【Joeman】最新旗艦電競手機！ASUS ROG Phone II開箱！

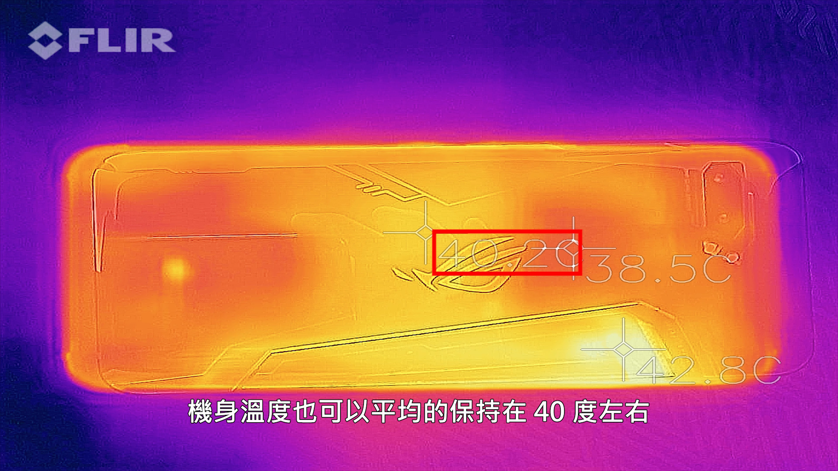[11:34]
On screen: spot 40.2°C
也可以平均的保持在40度左右發熱區集中在機身的背後風扇出口這個位置呢也是手不會碰到的地方所以包括了手機正面或背
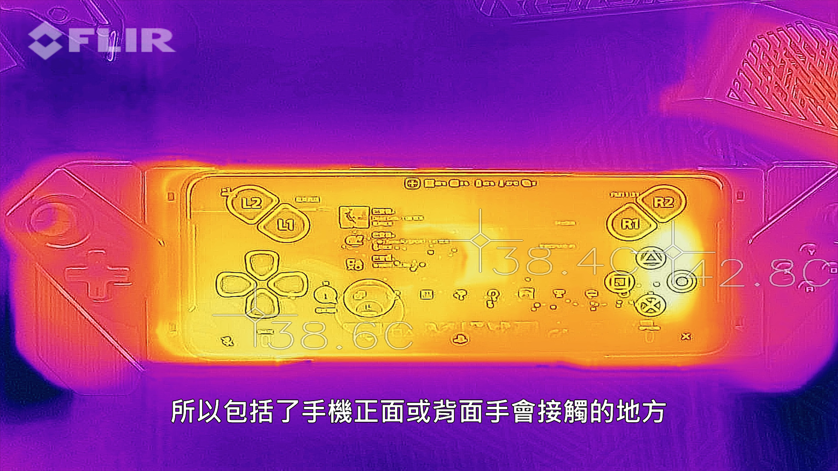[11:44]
面手會接觸的地方溫度表現都是非常優異的大約是在35度上下